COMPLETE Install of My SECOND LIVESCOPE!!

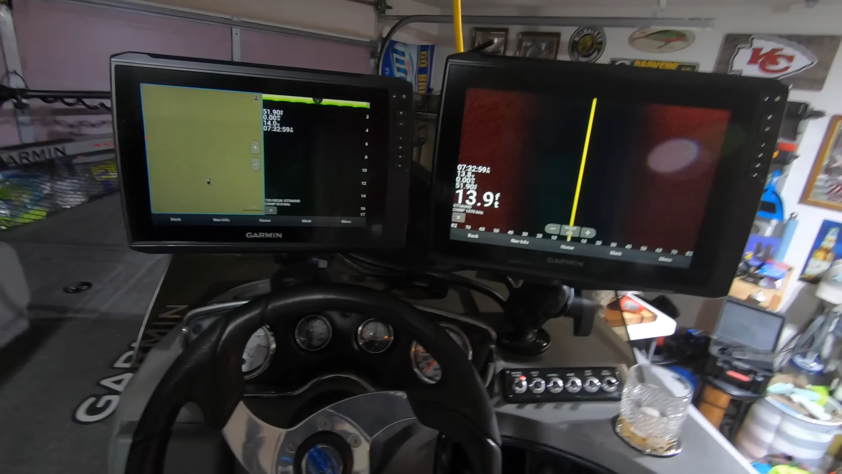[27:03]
and with the screens up here go to home
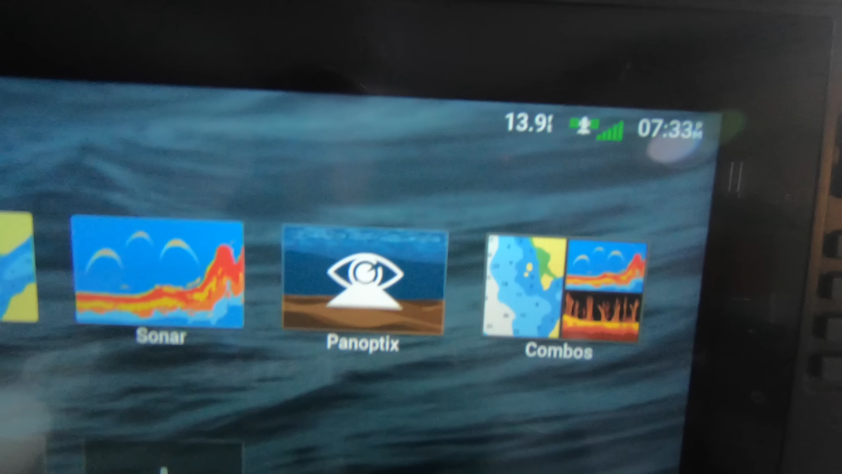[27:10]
realize that we have panoptics
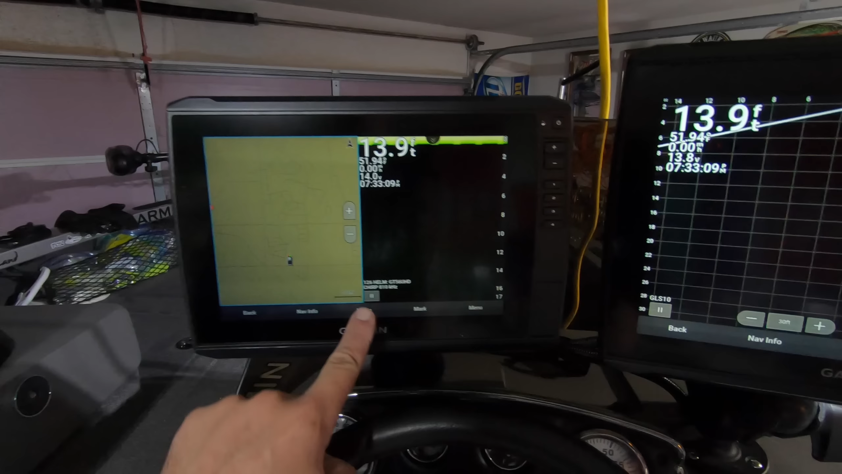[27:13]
On screen: depth 13.9 ft
available back here set it up we can do the same thing on this screen hop right on over to panoptics and we have